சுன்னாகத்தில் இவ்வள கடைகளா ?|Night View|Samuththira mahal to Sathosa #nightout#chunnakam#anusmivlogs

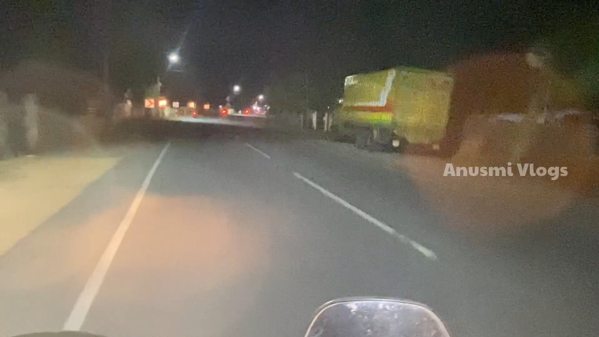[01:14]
இதில் பார்த்தீங்கன்னு சொன்னால், இது வந்து ஜுனிக் சோய்ஸ்ன்ற ஒரு கடை ஒன்று இருக்குது.
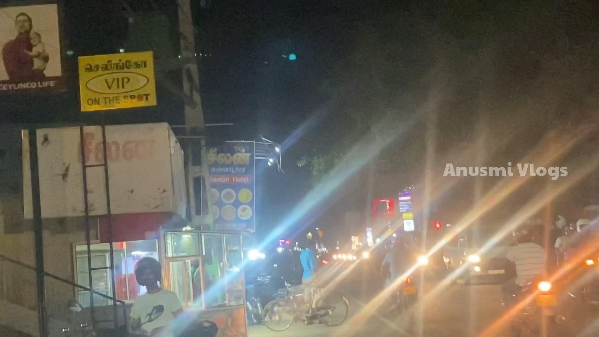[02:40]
பிஓசி பேங்க் அதுக்கு முன்பு பார்த்தீங்கன்னு சொன்னால் சீ லேண்ட் முன்னாடி ஒரு ரெஸ்டாரண்ட் இருக்குது. இதுமாரி வந்து செல்லிங் ஆன் த ஸ்பாட் இருக்குது.
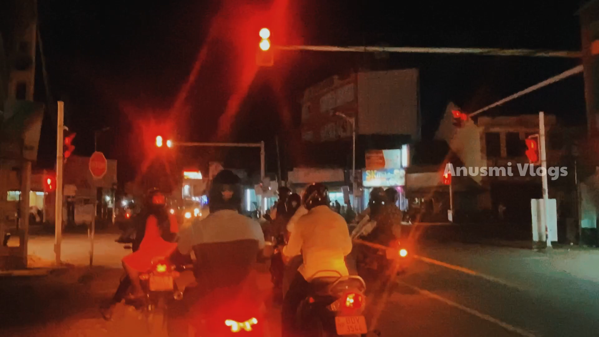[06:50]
திருப்பி நாங்கள் இப்போ வந்து கேகஸ் ரோட் பக்கம் போகிறோம்.
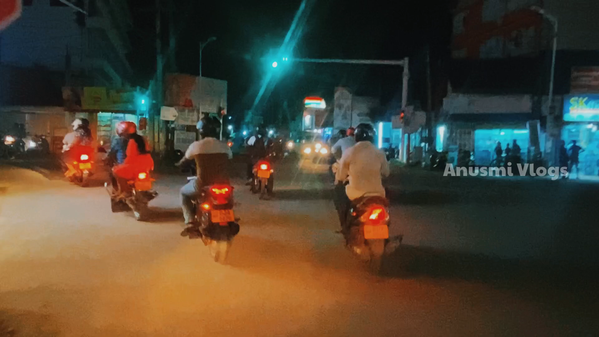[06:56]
ரோட் பக்கம் பார்த்தோம்னு சொன்னால் இதில் வந்து முன்னாடி பார்த்தீங்கன்னா ஏபி ரோன் மீட்டர் கடை இருக்குது.
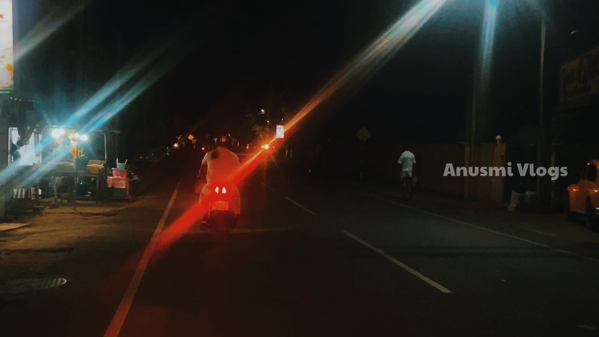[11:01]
கதோசா மட்டும் போயிட்டு நாங்கள் அப்படியே திரும்ப போகிறோம். இதாக இதில் பார்த்தீங்கன்னா சதோசான் சதோ ப்ளோஸ் பண்ணிட்டாங்க.
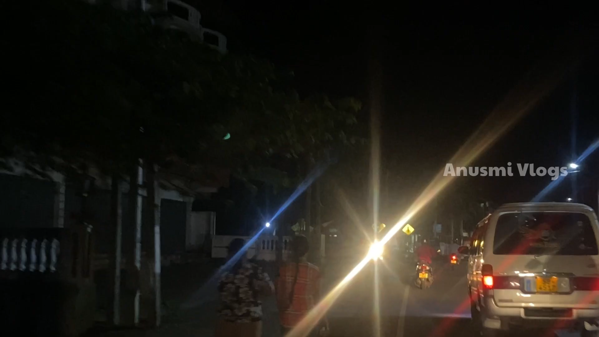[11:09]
உங்களுக்கு சதோசா சதோசா வந்து ப்ளோஸ் பண்ணிட்டாங்க.